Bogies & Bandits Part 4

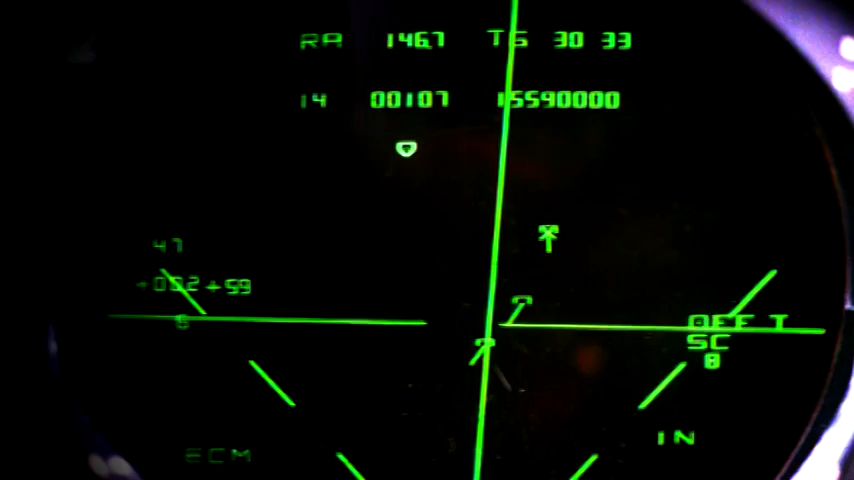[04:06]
and you can see data link tracks all around you.